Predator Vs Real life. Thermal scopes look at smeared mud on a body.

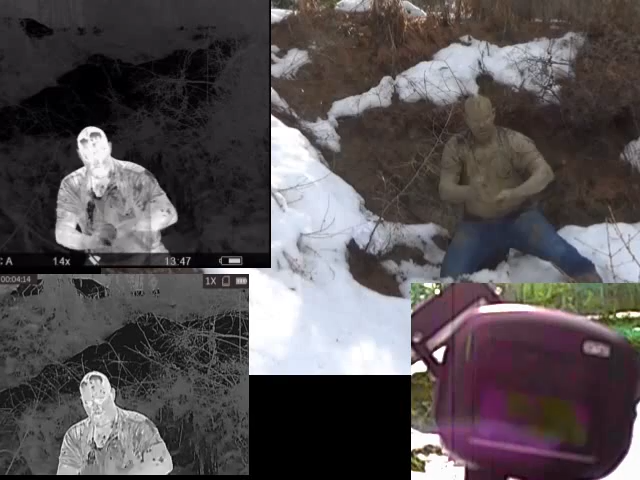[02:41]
I won't find out until in post. But there we go, full mud, Predator style.
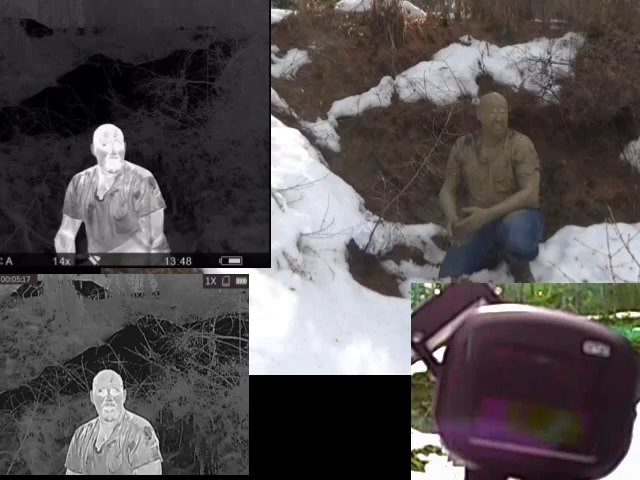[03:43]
I know the 640 did not. The 384 was kind of the heyday in the 90s, and the 640 has come out since then, 2000s. So these are more higher end units than what they had back then. Now, when you're facing off against a potential adversary, one of the things that you need to keep in mind is the 80 sensor thermal is not the most common out there nowadays.
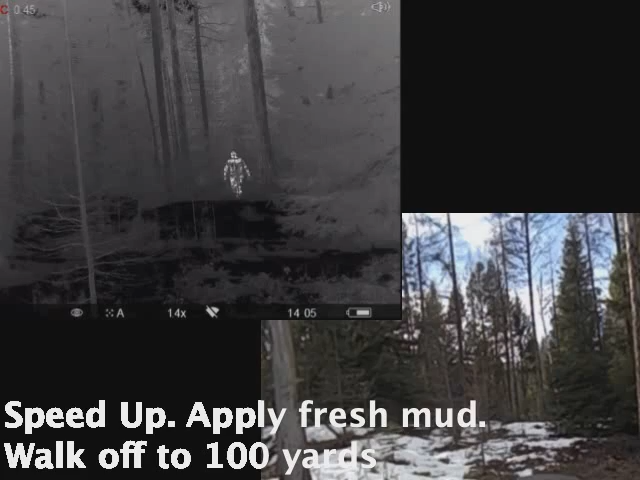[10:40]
There you go. That's the Predator.
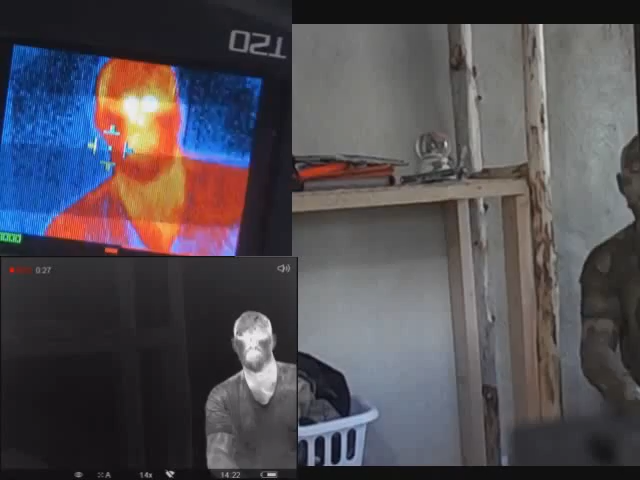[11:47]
Had to get at least some of this on the small sensor so you can see what it looks like.
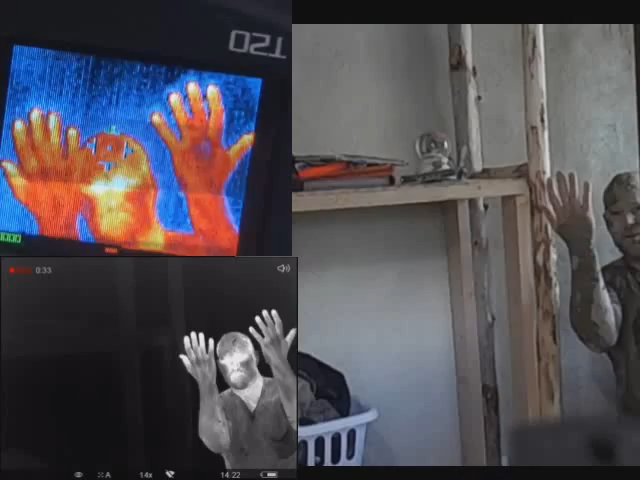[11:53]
But, there's the mud.
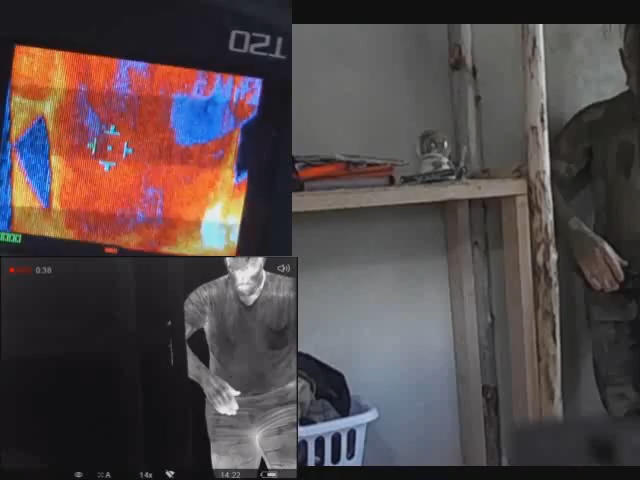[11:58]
You can see it's having some effect I'm sure.
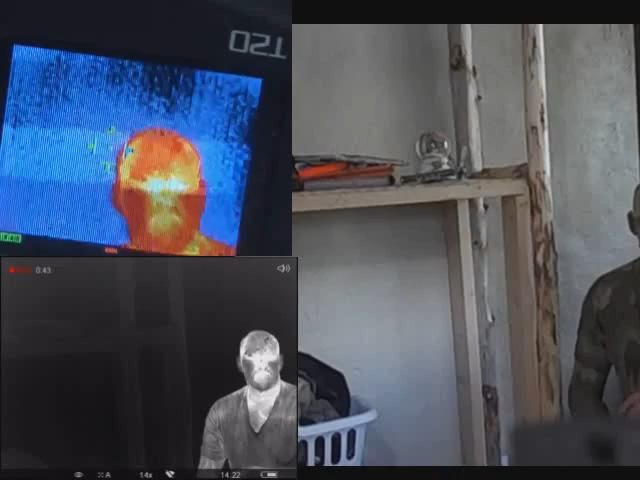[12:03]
But, it kicked on pretty dense. Pretty light in other spots.
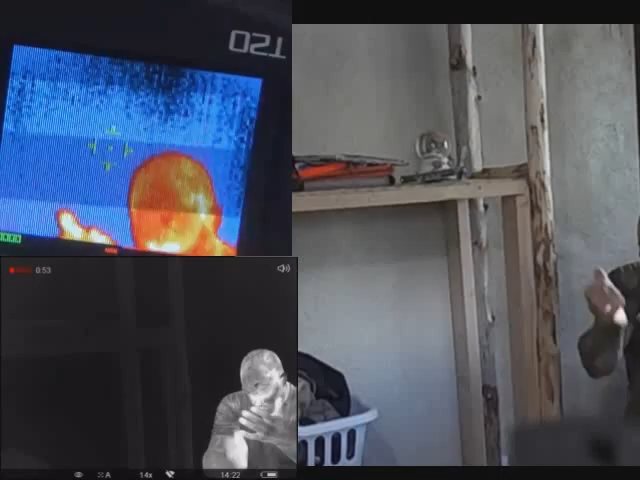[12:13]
So there we go. I went inside and replaced the batteries in the smaller units.
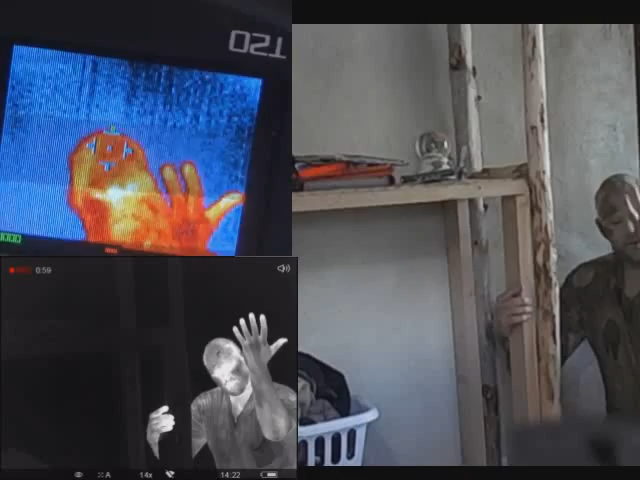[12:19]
So that we could get at least some footage of that
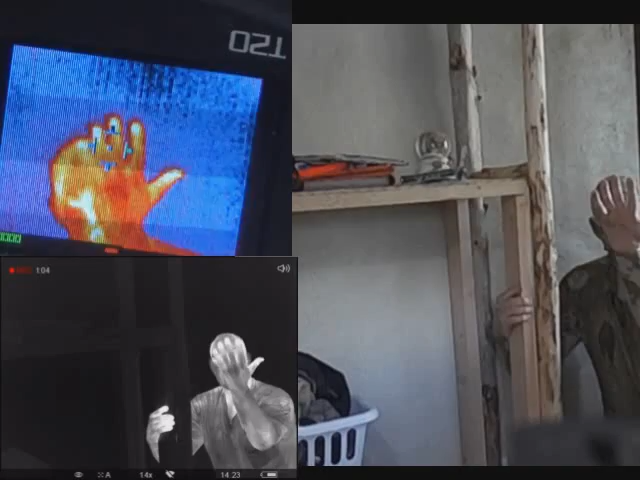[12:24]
on the smaller thermals. I felt it was important. Especially since the little guy is what Predator was filmed with.
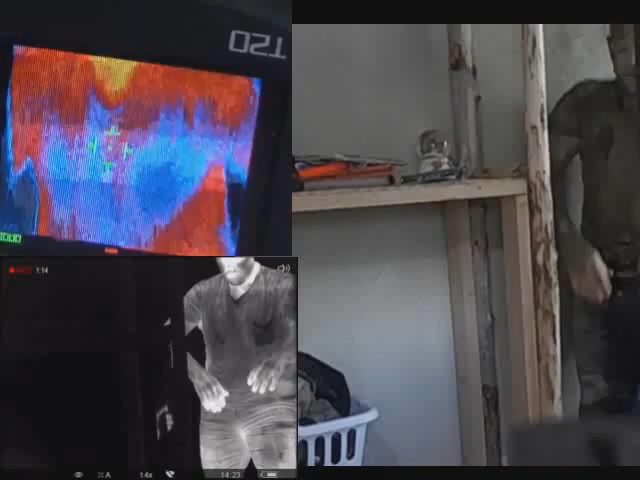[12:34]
So, hopefully, that gave people what they were looking for. And we are probably 20 minutes out now.
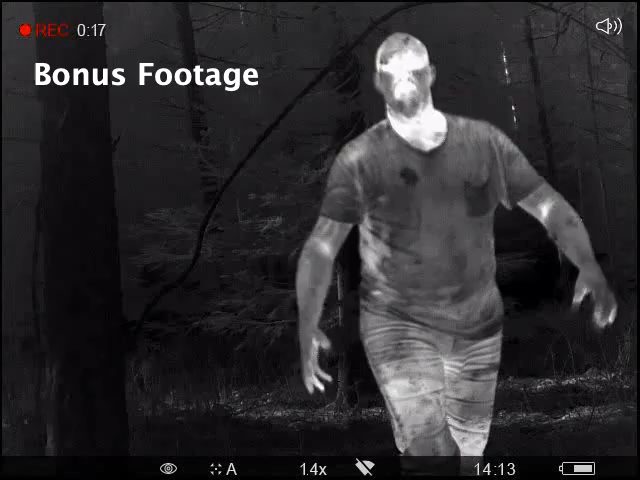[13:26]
At about 10, maybe 15 minutes out. You can see the mud is starting to dry. I'm not sure how much the wet mud is still blocking signature. If it ever blocked signature.
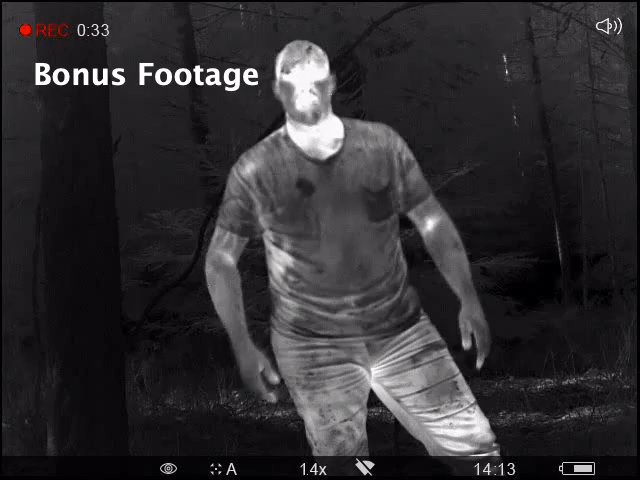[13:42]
I'm sorry. I don't know. I won't know until in post how this did. I'm very curious how it works on the head. So, this is usually one of the hottest spots.